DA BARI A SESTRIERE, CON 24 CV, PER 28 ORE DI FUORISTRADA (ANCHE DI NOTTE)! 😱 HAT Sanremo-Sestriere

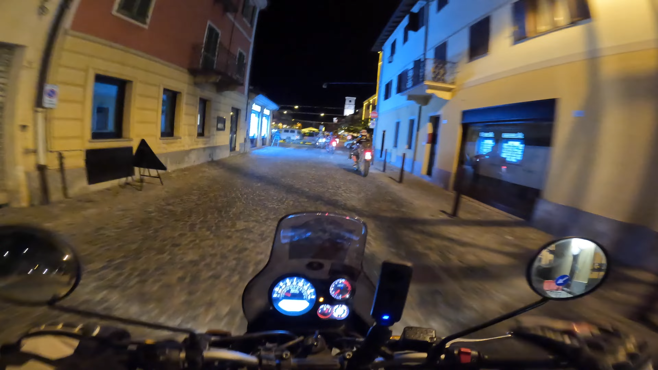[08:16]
Eccoci, Boves, punto ristoro, uno di quelli più importanti perché coincide più o meno con la metà della hat.
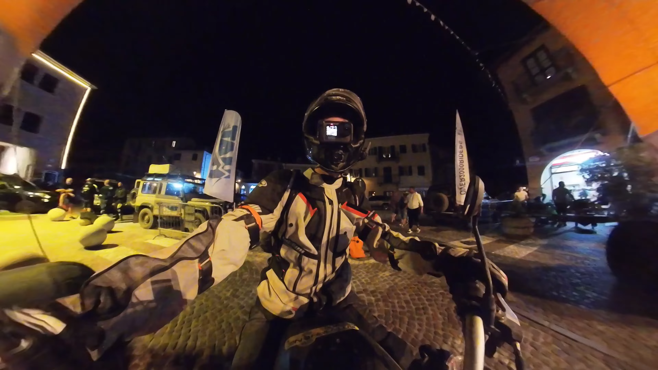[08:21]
Si respira una buona aria, un buon odore di cibo. Ce l'abbiamo fatta, Team Royal, qui schierate Himalayan,
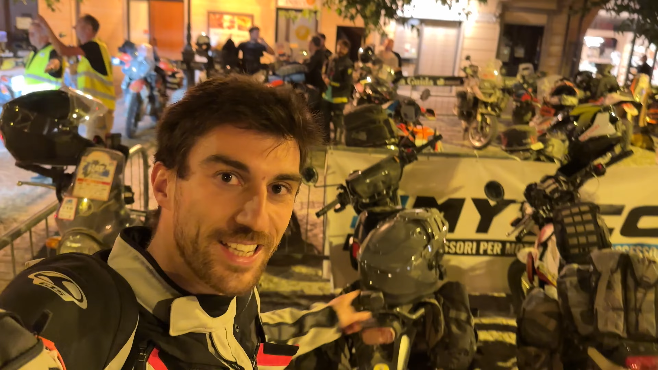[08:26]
scram e scram, adesso andiamo a ripocillarci.
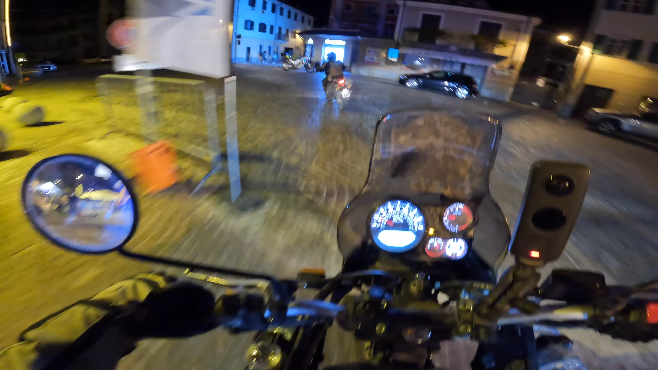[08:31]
E si riparte già, sosta iper veloce, e noi come molti non abbiamo voglia di riposino,